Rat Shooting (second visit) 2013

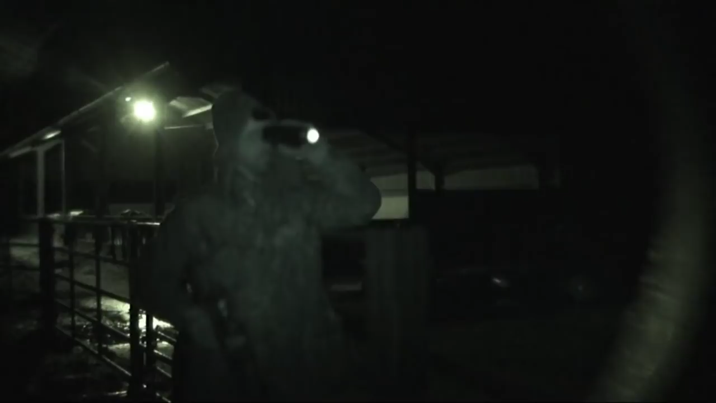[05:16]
You see what Andy's doing here.
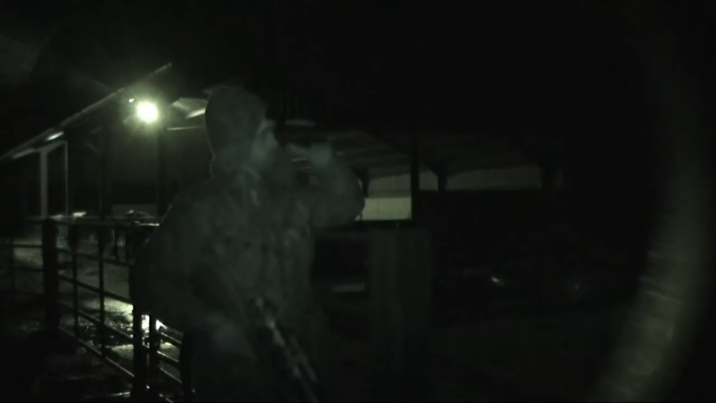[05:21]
He's using his handheld night vision binocular to spot them and then pick them off with a lamp. This technique, you have to be very quick. You sort of float the lamp probably about 6 foot above the rat Then once you're ready, bring it down, take the shot.
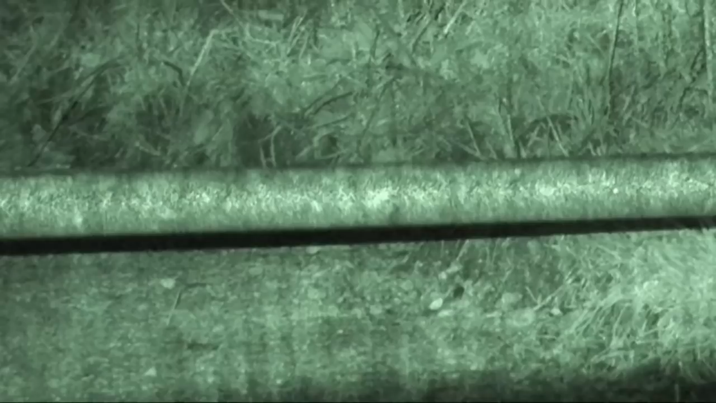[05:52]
He's down and out, that one, Andy. Well done. At the bottom.
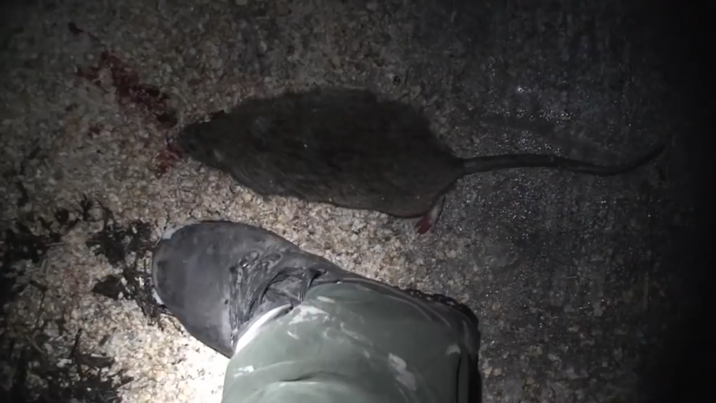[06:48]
Right, there's my size 9s, so you can just see the size of these rats.
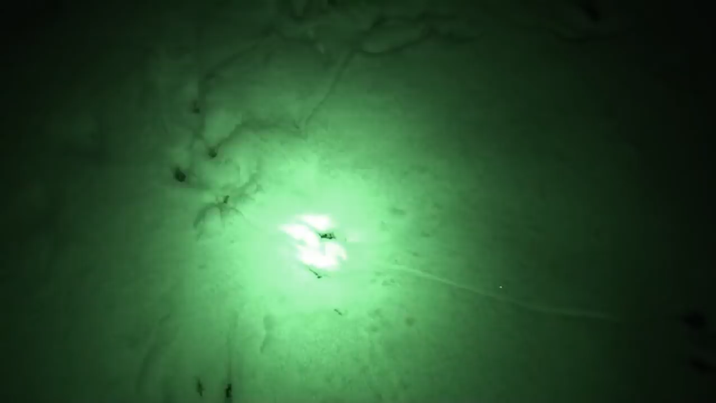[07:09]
You can see the long line there,
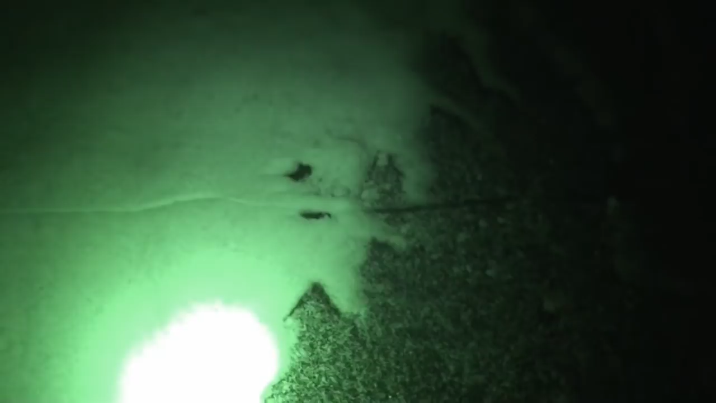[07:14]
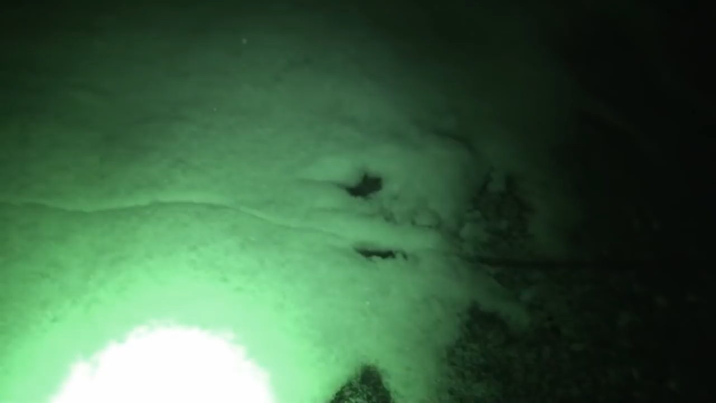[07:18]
where the rat's tail's been. So he's a big rat, this one.